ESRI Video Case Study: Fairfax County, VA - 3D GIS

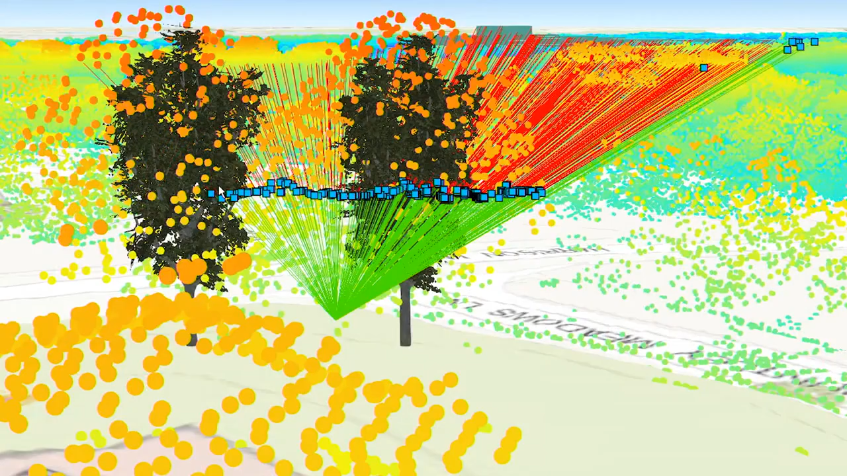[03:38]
So to better explain what those points were for those trees,
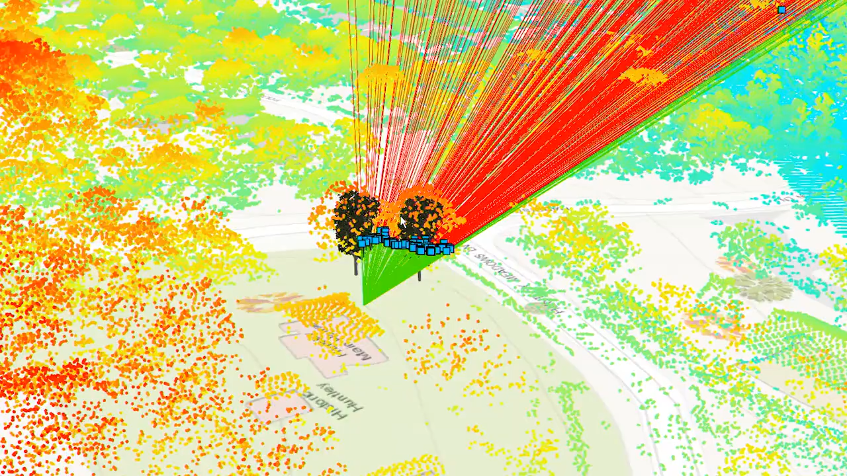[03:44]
I modeled them and then drew what these are lines of sight right here.
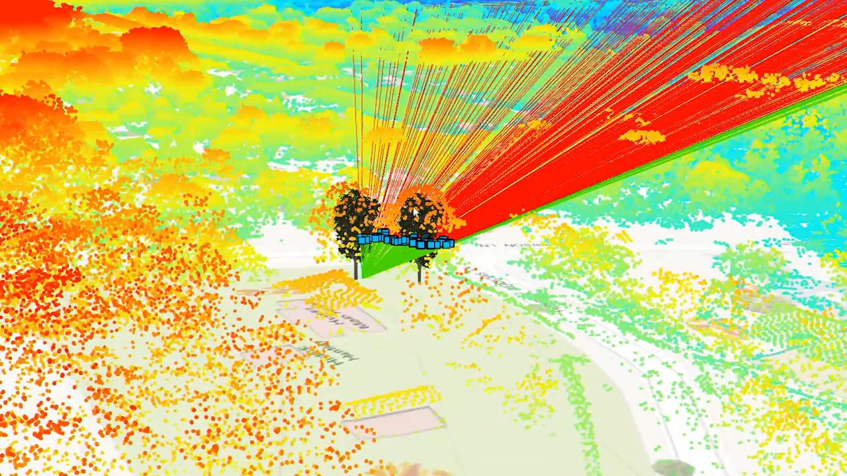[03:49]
So what the green means is that the project is visible to a point, and then the red beyond those trees
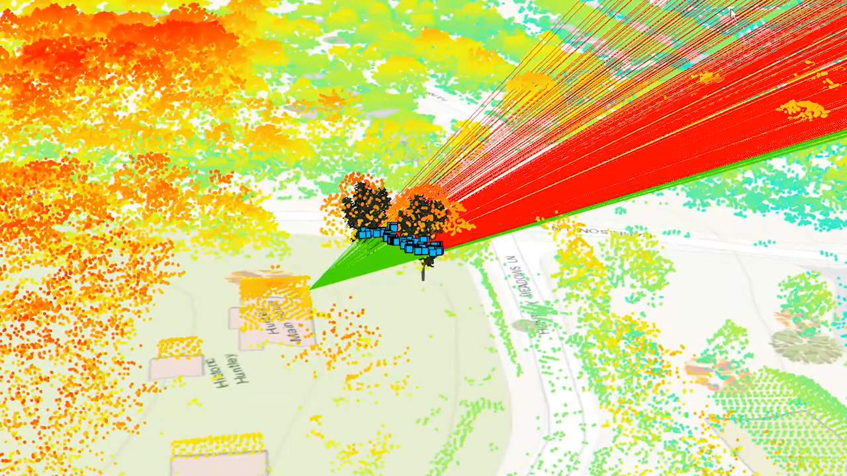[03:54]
says that you can't see the project from this origin because it's blocked.